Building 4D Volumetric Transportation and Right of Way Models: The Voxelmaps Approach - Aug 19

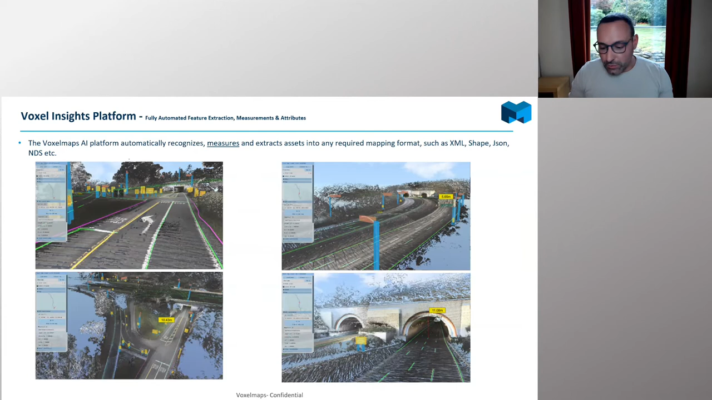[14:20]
So you can do virtual surveys. You can form calculations within the space. You can even put a virtual reality headset on and walk around the data in the cities as well, should you wish to. We have a number of other tools which make the whole process and the data very accessible. So there's online web versions, so you can access the data by the web. We also have the ability to provide you guys the training set, so you can actually train the AI to recognize different features. Now, we can do that entirely for you, but some customers also like to do it themselves. So this is just an example. This is actually a web-based solution, and you can go into data and you can start training.
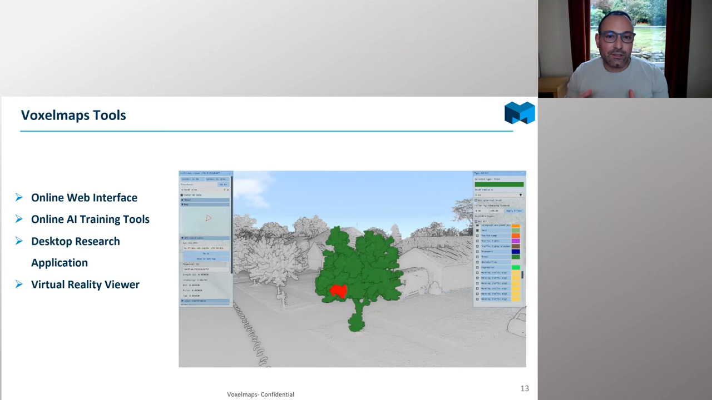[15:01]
This is a process called annotation. Here, the person is annotating trees, and so you train the networks to recognize the features you want. Once it's trained to a sufficient level, then the networks can run across all of the data and extract those features that you're looking for as well. So that's really the underlying technology.
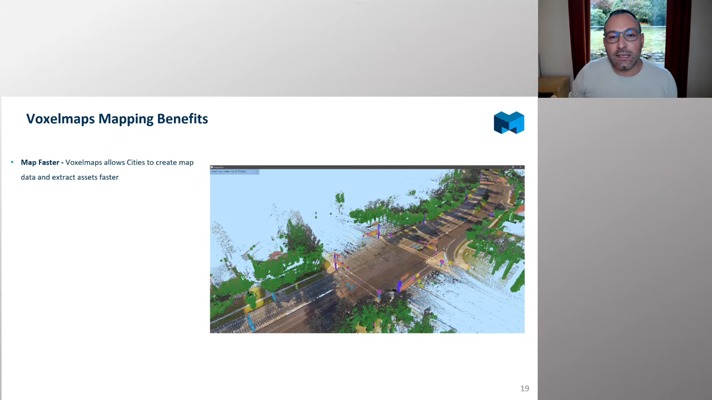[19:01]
Well, firstly, it allows you to map much faster than the majority of traditional approaches as well and take some of the headache out of existing mobile mapping solutions if people are using them, which can be very cumbersome, expensive, difficult to deploy, a lot of calibration and setup. All of that has kind of been removed. When you're building, then, data into this digital, so when you're mapping everything, even if you're only just interested in one asset, you're actually collecting the data for everything.
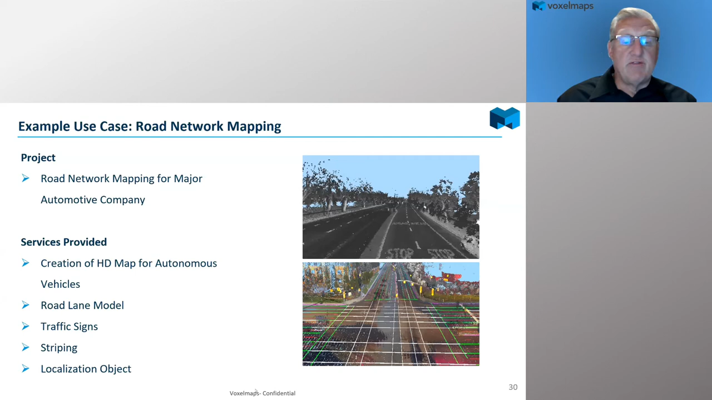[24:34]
We created the road lane models. We identified traffic signs, extracted striping, and a number of other features. In terms of city infrastructure, so this was a project that we did where we actually did automated asset mapping, so extraction. But we also utilized other content that the customer had. So we took the data, the street-level mobile collected data, and merged it with some 3D models that they had previously acquired as well in terms of the high-rise buildings in the upper right.
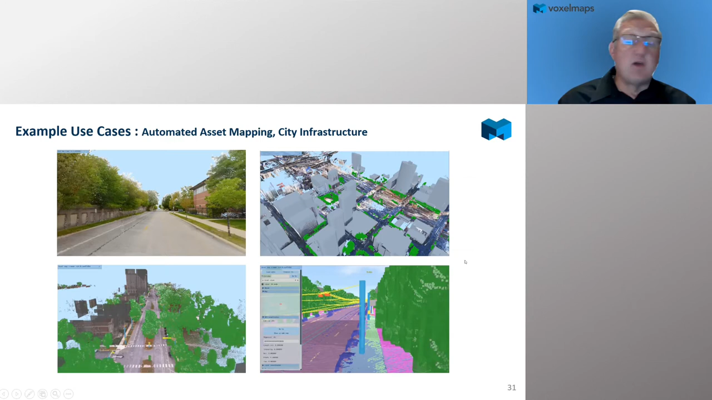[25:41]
Really, in our case, we're really data source agnostic in terms of using the VoxelMaps technology, the 4D volumetric technology, and the VAM software system as well.
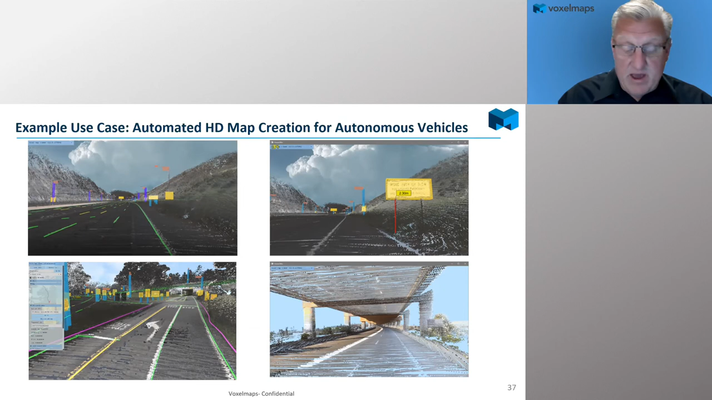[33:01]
So not only identifying them, but then identifying the measurements of those and then extracting them and putting them into a, a vectorized format for use in other systems. So our customers find that incredibly valuable. Another area in autonomous vehicles, you know, what we're seeing is that the vehicles themselves are becoming collection networks as part of this whole IoT infrastructure.
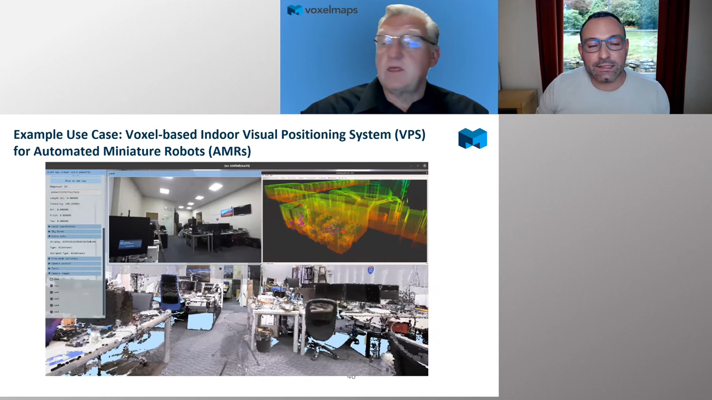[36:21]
We went inside, and we first built the VoxelMap of the interior space of this office.
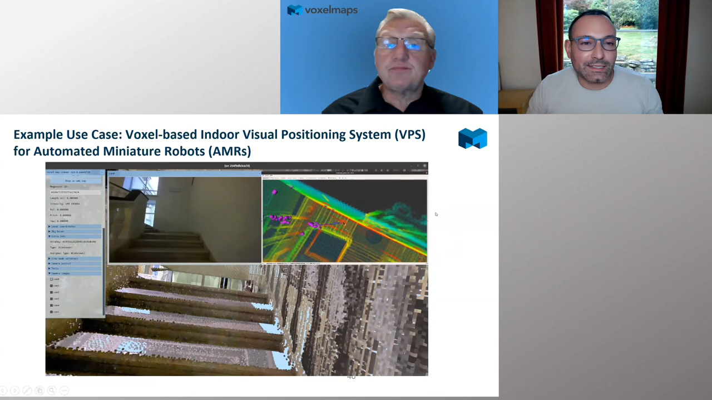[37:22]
And this whole model is exactly the same. It's the same model that we're using for mapping the outside of buildings and cities in the country. The same technology is being used inside to create this interior map as well. All right.
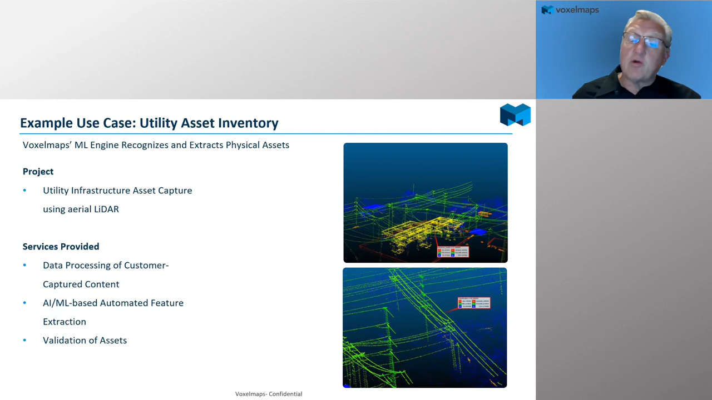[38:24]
So we did some additional training of the algorithms on these particular transmission assets and then validated that and then did the feature extraction.
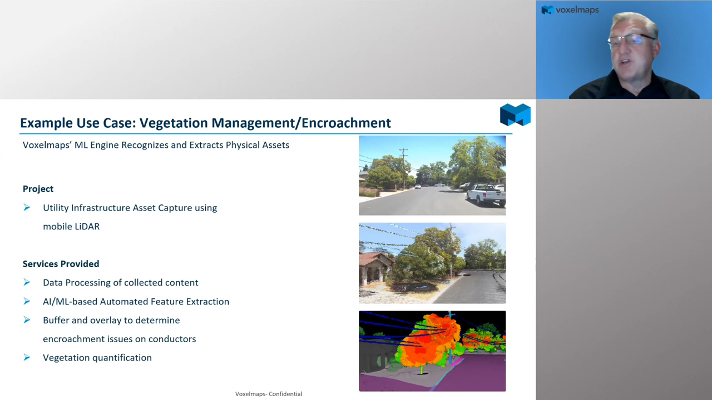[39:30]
create that vegetation quantification, generate a report of those particular voxels and the location of those, and use that for vegetation management, like work order monitoring and their work order management systems as well. Change detection, you know, change detection is a pretty common theme. And so in this case, we had collected the area in San Francisco. So we had the base map already collected, and the customer was interested in identification of new 5G antenna assets on poles. So we did the post-installation collect,